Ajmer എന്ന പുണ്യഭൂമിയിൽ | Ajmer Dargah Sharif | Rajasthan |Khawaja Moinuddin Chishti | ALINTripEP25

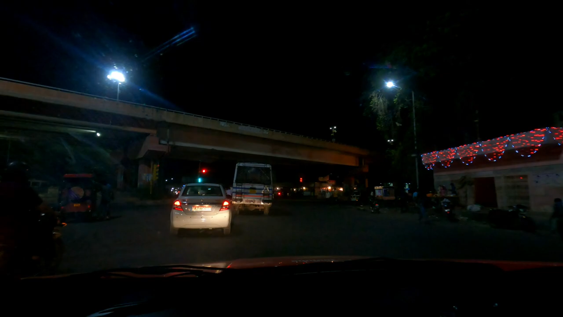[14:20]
ജയ്പൂരിലെത്തിയിട്ട് നമ്മളത് ഒരു ജയ്പൂരിന്റെ ഏതോ ഒരു പ്ലേസിൽ കൂടെ നമ്മൾ പോവുകയാണ്. എക്സ്പ്ലോറേഷൻ ഒക്കെ നമുക്ക് നാളെ മുതൽ ചെയ്യാം. പ്രഭുദയാൽ മാർഗ് എന്ന് പറഞ്ഞൊരു
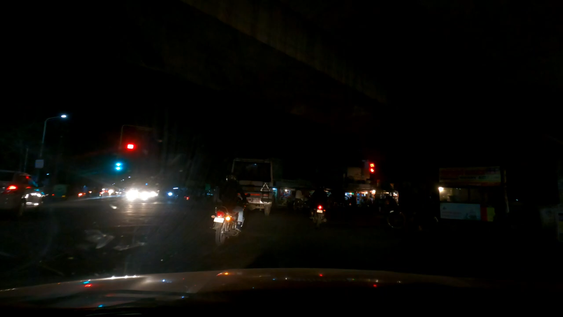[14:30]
നമ്മൾ മറ്റേ ആ ഒരു ഇതൊന്നും കണ്ടിട്ടില്ല.
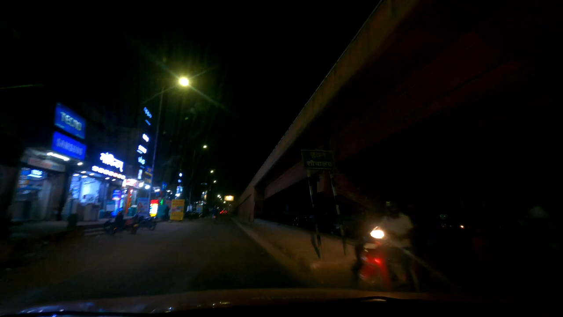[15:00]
ഡെക്കറേറ്റ് ചെയ്ത് വെച്ചിട്ടുണ്ട് നല്ല രീതിയിലല്ലേ, അടിപൊളി. അപ്പൊ നമുക്ക് നോക്കാം.
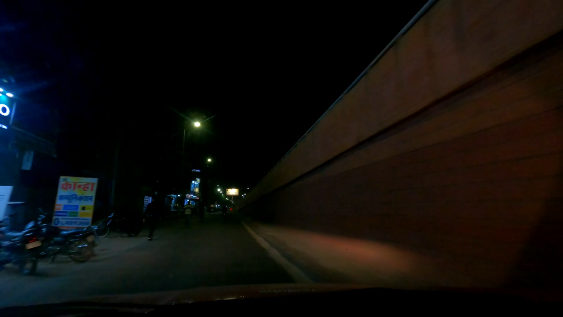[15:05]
അപ്പൊ നമ്മള് ഇവിടെ ഇങ്ങോട്ട് വരണവരെ പ്രത്യേകിച്ച് വലിയ കാഴ്ചകളൊന്നും ഇല്ലായിരുന്നു.